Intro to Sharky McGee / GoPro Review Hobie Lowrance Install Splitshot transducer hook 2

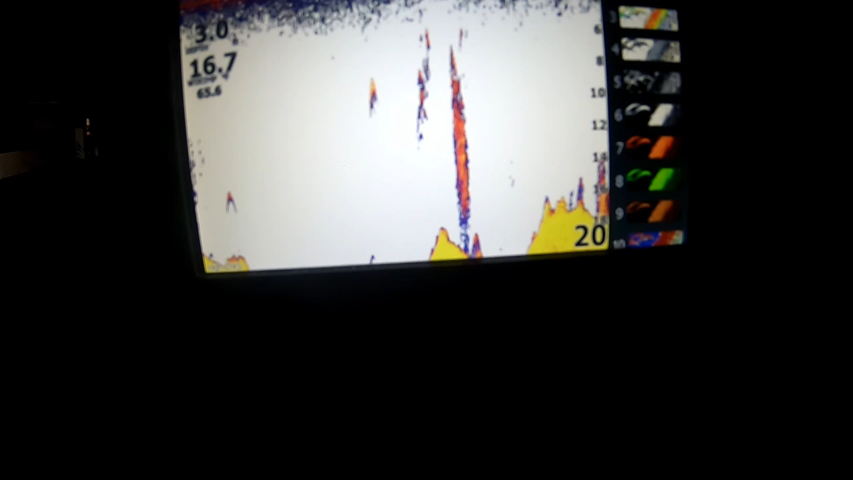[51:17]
Again, to get to this, you just simply press the enter button while you're on the screen you want to go to the options for and use your
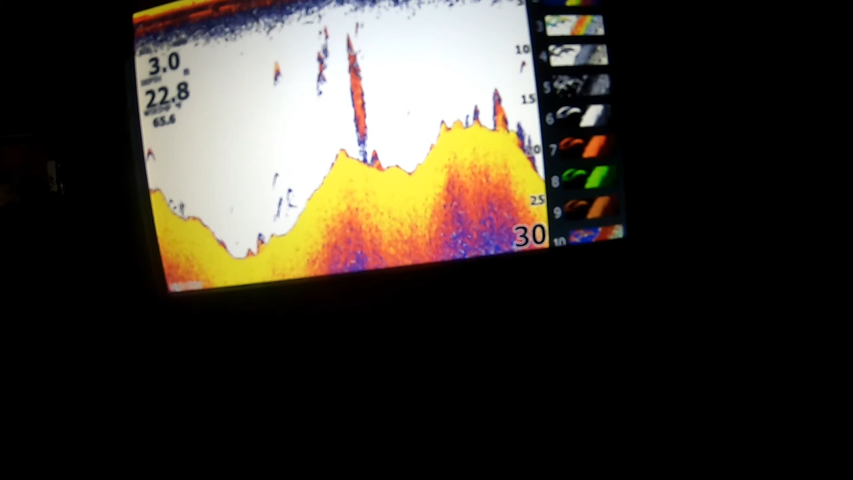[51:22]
navigation buttons to navigate through and you can kind of change up and start shooting different there. Again, not my favorite. That's not bad. That's actually not too, too terrible.
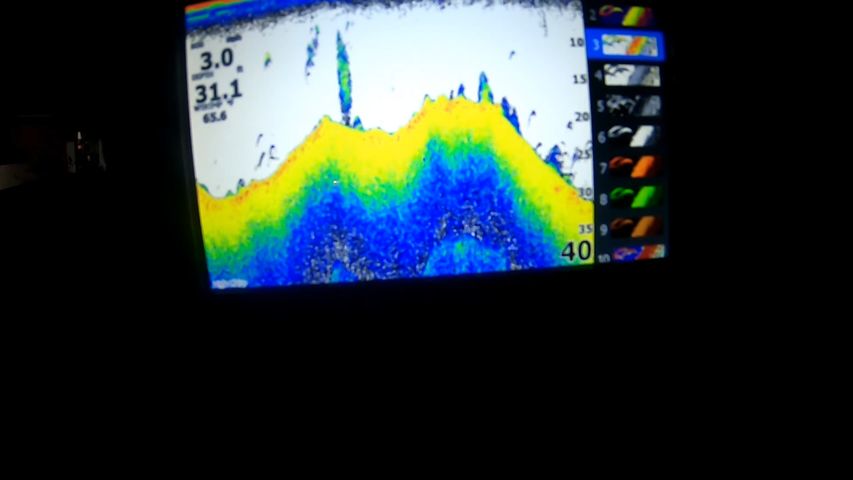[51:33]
That is a little bit contrasty for me.
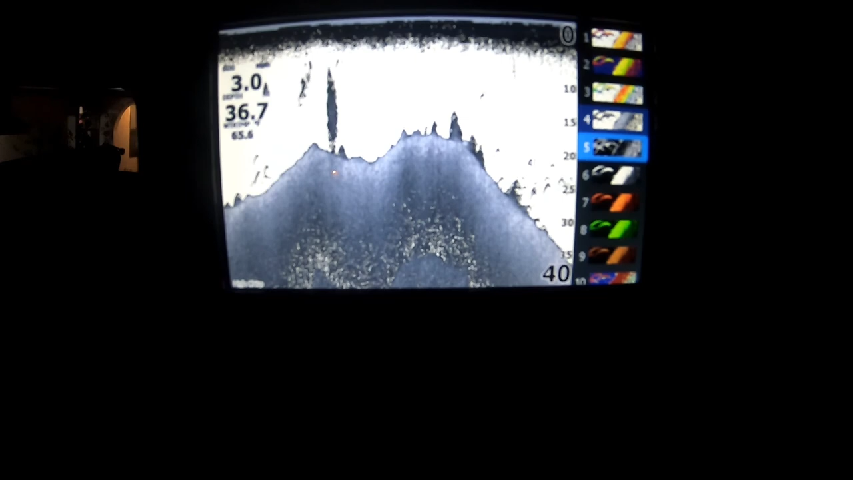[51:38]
But some of these grayer ones, though, I like a lot because you really get like five and six are really good.
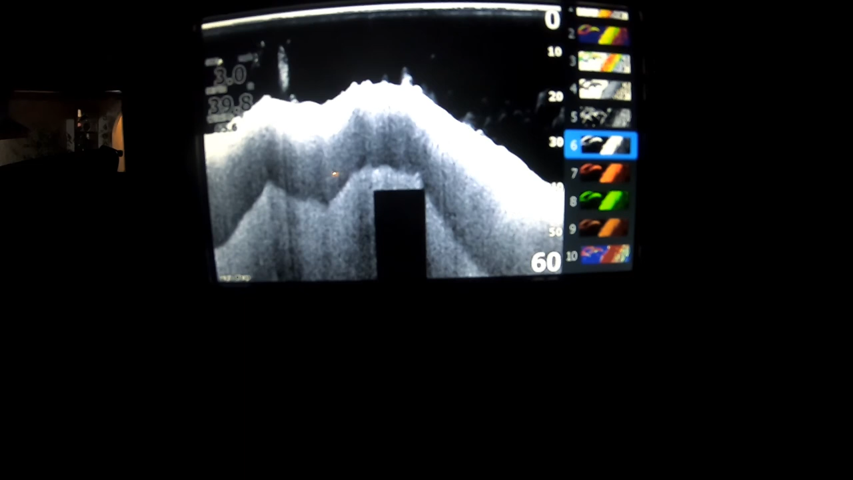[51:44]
Six, probably one of my favorites, really. Also, seven and eight give you that good floor bottom contour, too. You can see these little streaks and stuff up here.
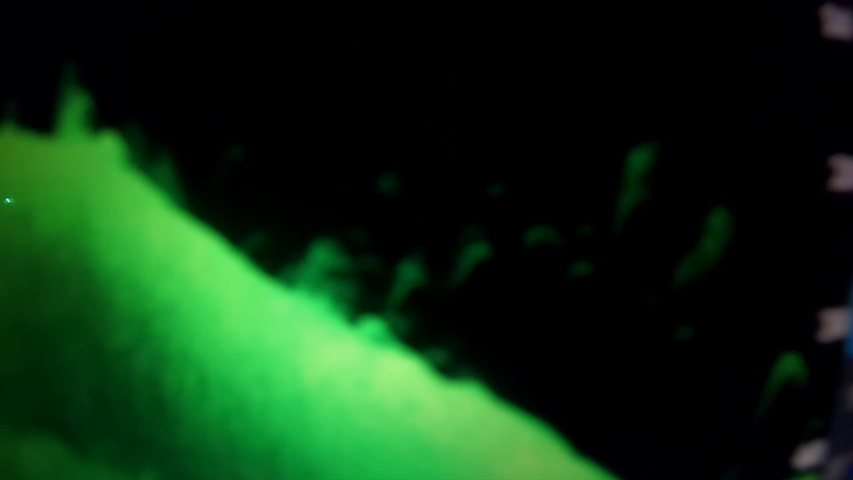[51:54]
Those are like occlusions in the water. There's actually a setting on here where you can make it mark fish.
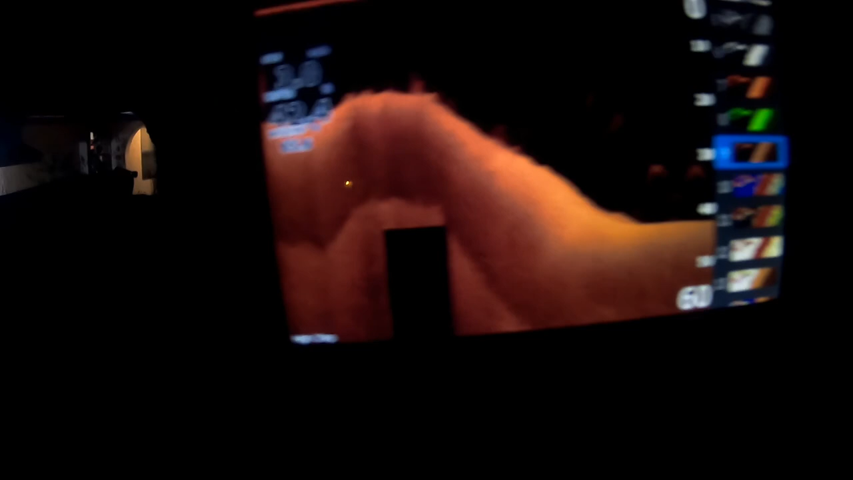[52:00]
Oh, and then number nine. Number nine is really good about it. And then the rest of these, you know, just kind of different colors and contrasts and things. Again, I don't really care what the color is so much as what I can see like when I'm using it.
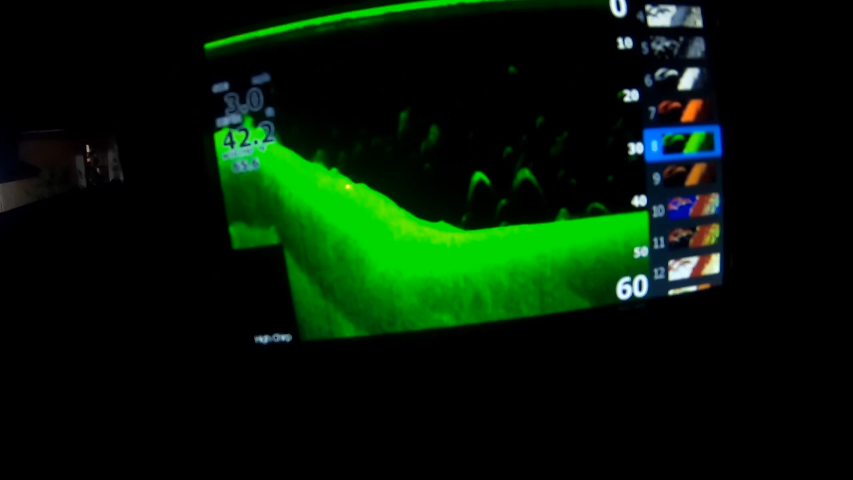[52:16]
Really, I like this eight because it stands out. It's black and green. It's real easy to see the contrast difference. You can adjust the contrast, too, on these.
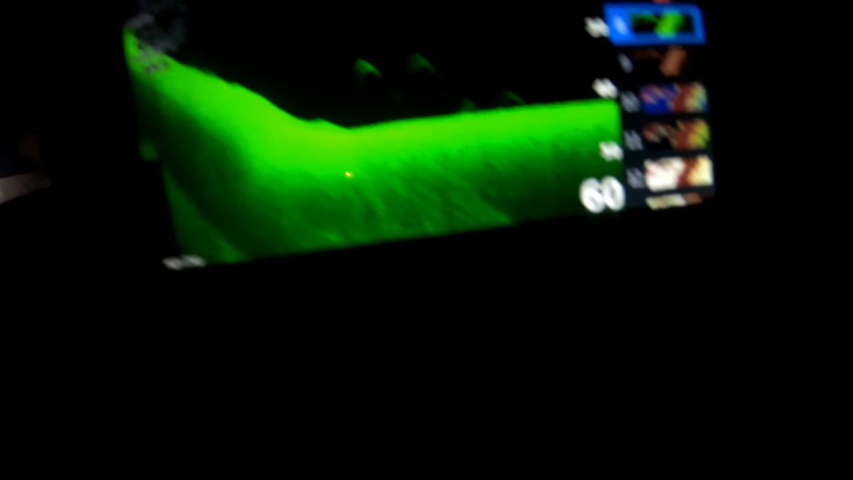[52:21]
But I'm going to go ahead and lock that in. Fish ID on.
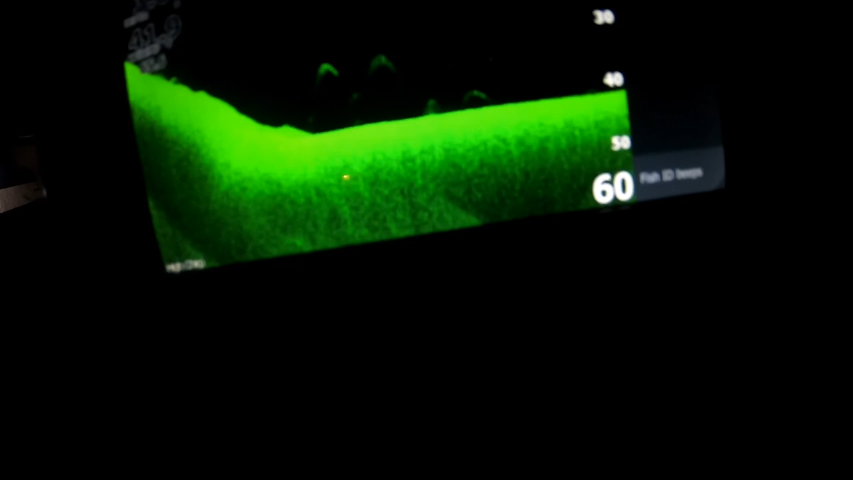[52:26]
I'm going to go ahead and go both. So symbols in depth. It shows you a symbol of the little fish. Let's see if I can zoom on that.
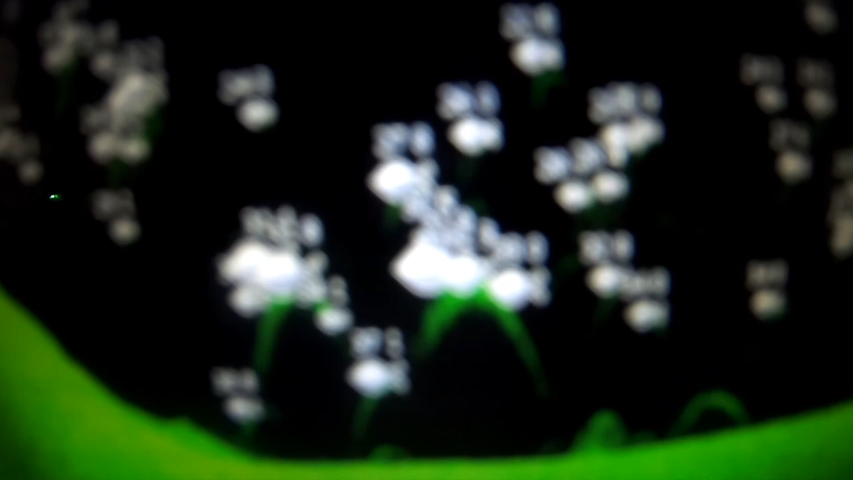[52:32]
I hate this. Okay.
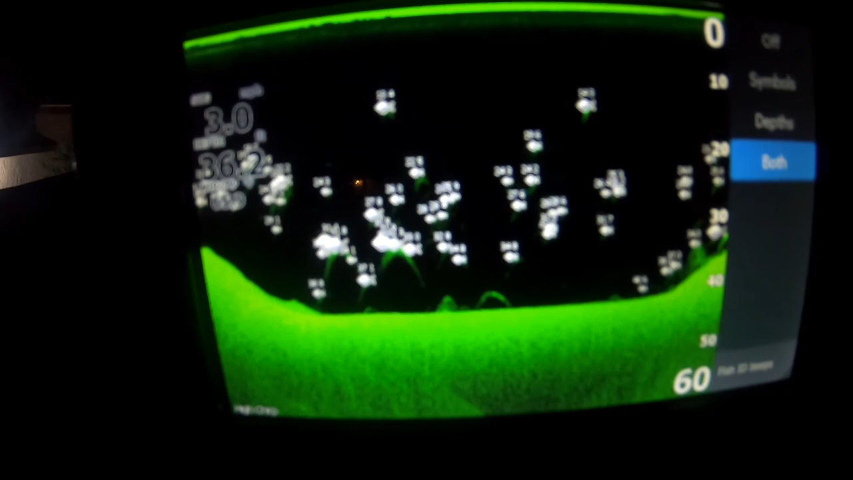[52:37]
Well, it shows you little symbols of the fish and it's hard to make out, but there's little numbers on top of them. It tells you how far down they are.
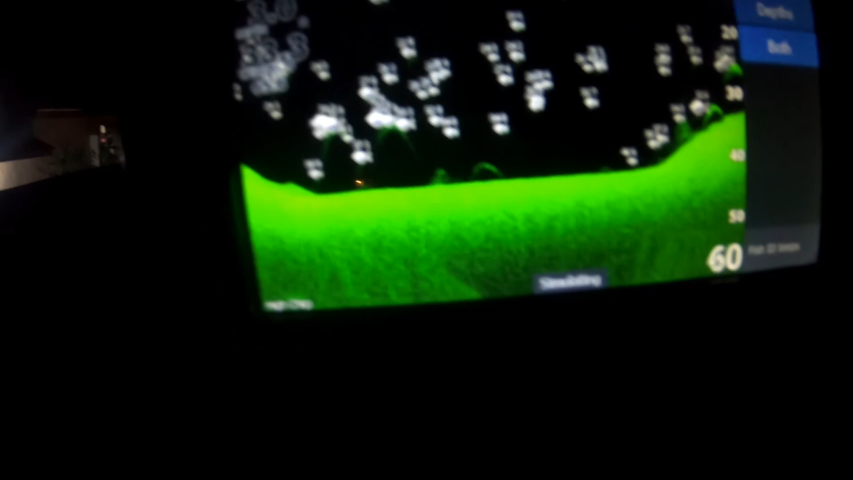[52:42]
And again, I like running that because you just have an idea, especially now if there's a ton of options on this thing,
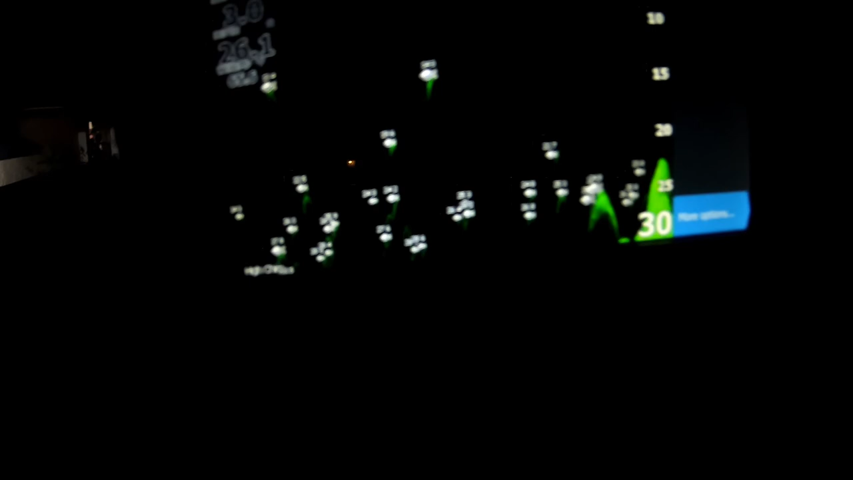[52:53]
guys, to customize each individual piece the way you want it to.
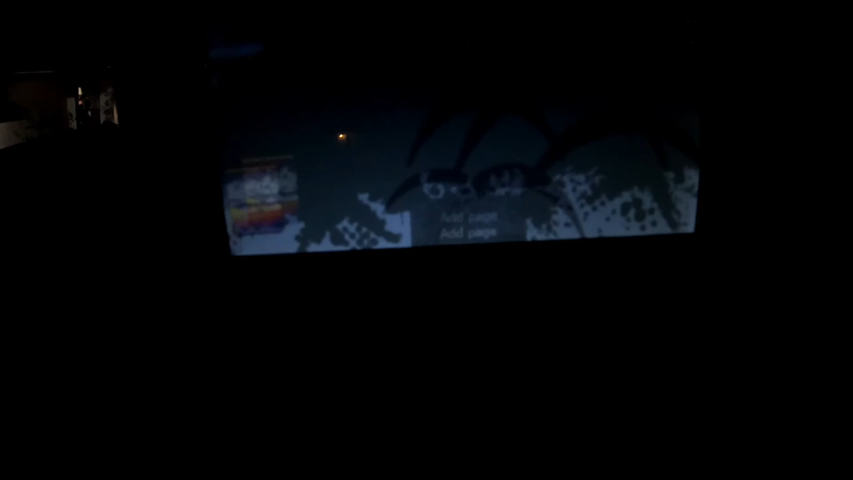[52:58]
Downscan, I actually think this one's really cool. The way it comes set up, that blue is really easy to read.
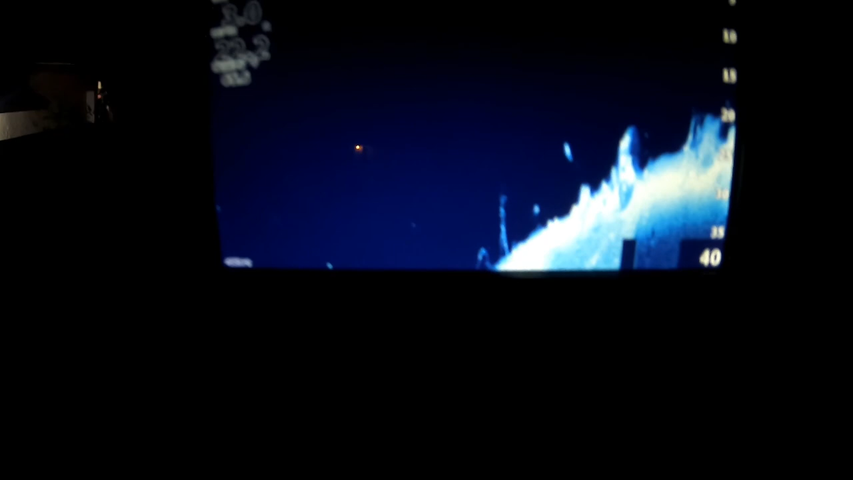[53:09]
You can really get a good feel for the textures on the bottom there. Again, on the sonar, and I think the downscan, the sonar primarily is sonar, guys.
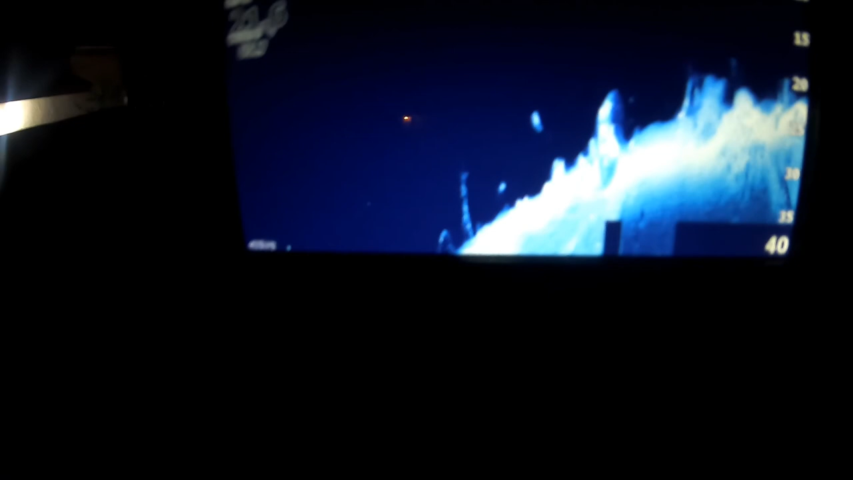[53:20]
And again, there's options if you just hit the enter button and then you can go to the pallet,
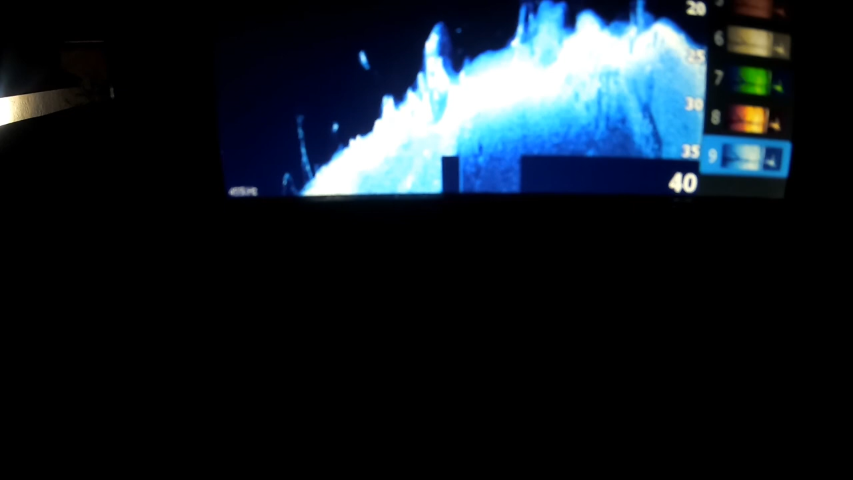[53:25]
change between all the different kinds of pallets they have.